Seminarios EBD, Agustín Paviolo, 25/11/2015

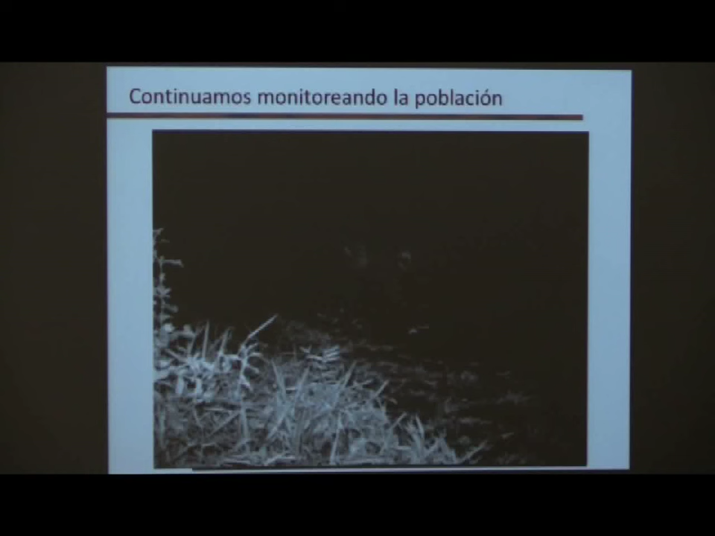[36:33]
¿Alcanzan a ver ahí o no? Casi nada, ¿no? Bueno, imagínense que hay un jaguar ahí. Nada, es un jaguar, es una cámara trampa con un video. Y hay un jaguar, una hembra de jaguar en la cual aparecen dos cachorritos. Esa también es otra información que queremos ir sacando de estos maestros en el tiempo. ¿Cuántos cachorros tienen? ¿Qué pasa con esos crías y juveniles?
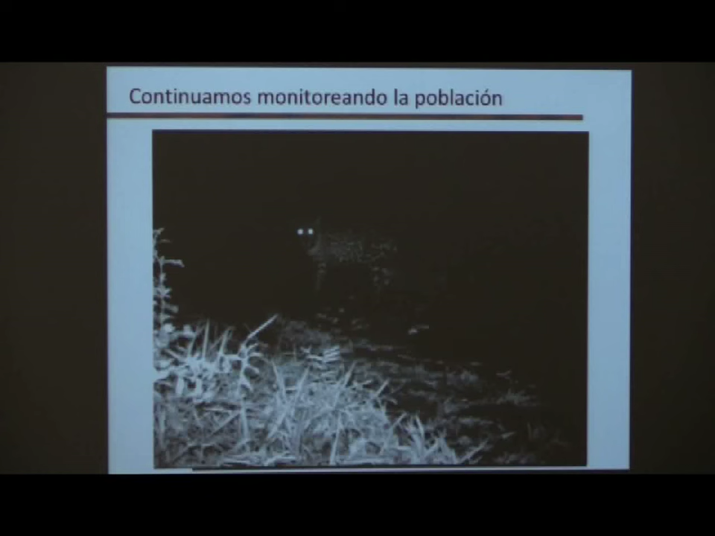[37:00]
Acá los vemos un poquito a esos mismos cachorros, un poco más grandes ya, cuando están como juveniles.